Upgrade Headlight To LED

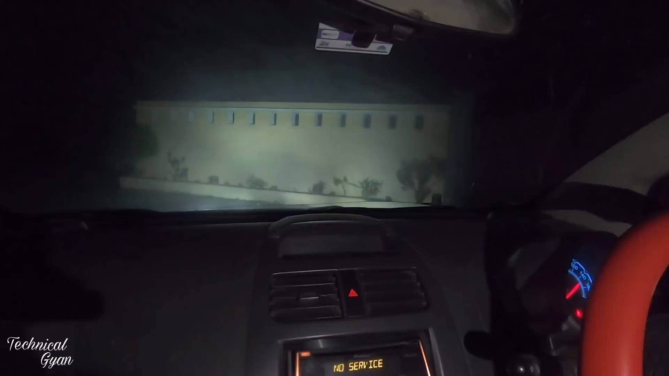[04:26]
शीशा भी थोड़ा गंदा है हेड लाइट ओन अब चलते हैं वापस की तरह
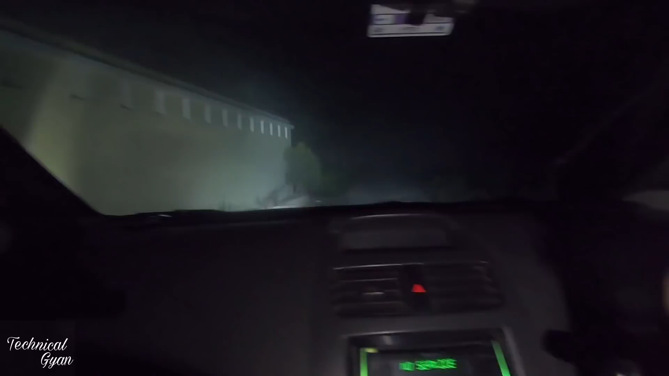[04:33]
रोशनी दिख रही है मुझे बहुत ज्यादा लेकिन थोड़ा सा शीशा अभी भी गंदा है यह नँदा दिख रहे हैं अभी गाड़ी को सामने रखके और अपने आपको मैंने फील किया जैसे कि मैं सामने हूं और
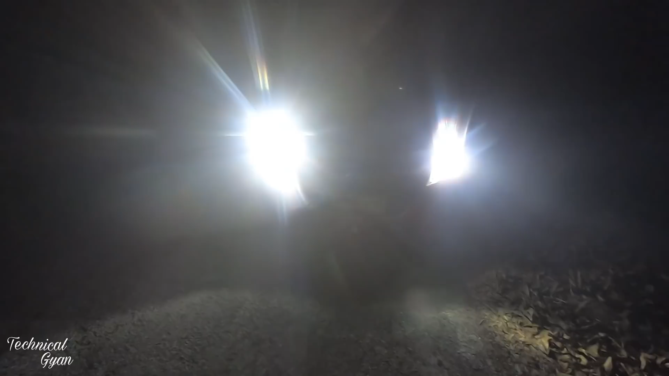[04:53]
गाड़ी से आ रहा हूं तो कर भी 50 फिट दूर से मैंने � है कि कैसा दिख रहा होगा ज़्यादा
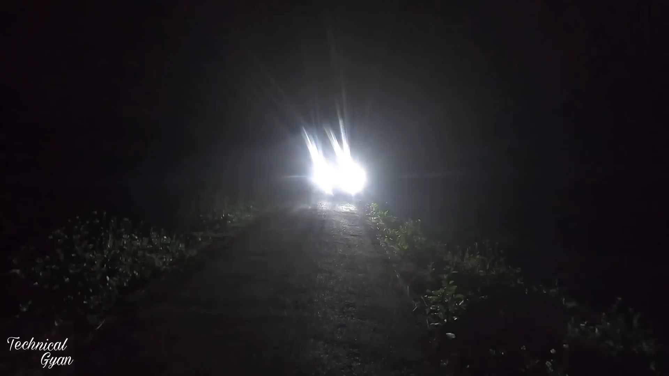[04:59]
है इतना तो है कि जो ड्राइब कर रहा है उसके लिए तो कंफर्ट है लिकिन सामने वाले के लिए दिखकत
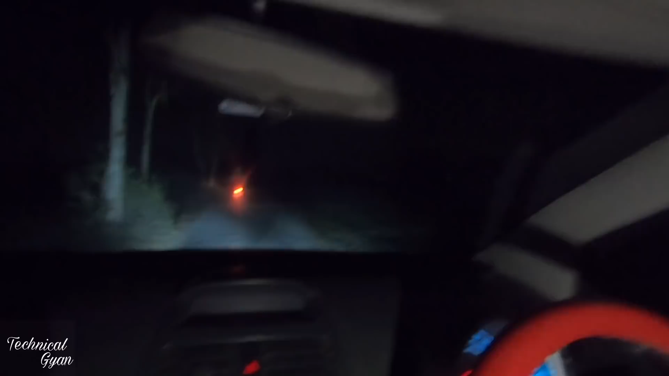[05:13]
है तो अभी वो पहले हमने चूट किया अंधेरे रोड पे और अभी हम आगे है हाई वे पर इस हाई वे पर क्या रिस्पॉन्स है सबुछ
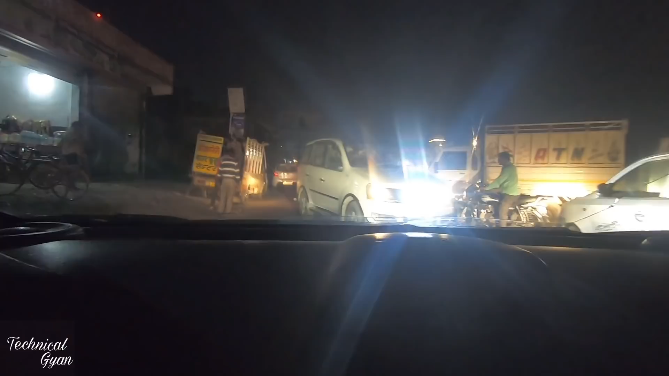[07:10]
हमारी रोशनी इस कार पर ऐसी पढ़ रही है, और अगर वाकई में आपकी रोशनी बहुत जाधा कम है, आप अपगेट करना ही चाहते हैं, तो step by step कीजिए,